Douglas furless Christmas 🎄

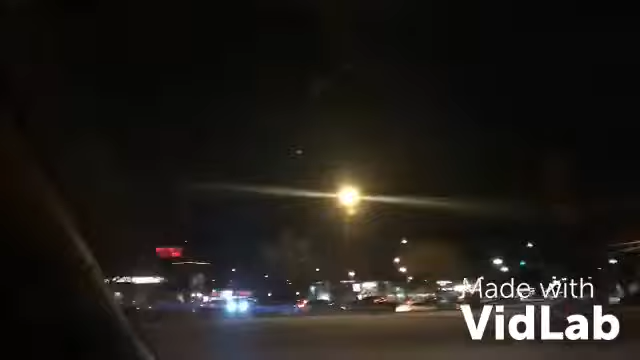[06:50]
isn't that the youtube spirit oh portillos look at that line any portillos you go to a massive line for a freaking hot dog
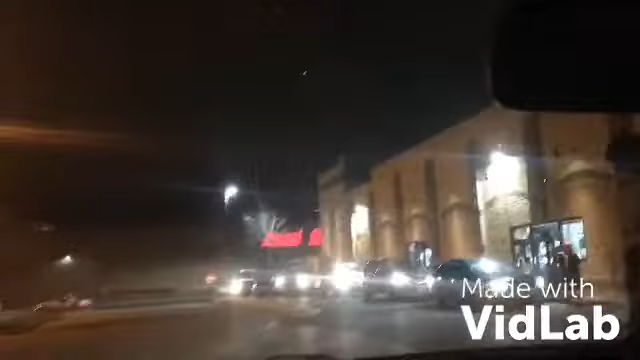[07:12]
look at the park all the cars in there it's incredible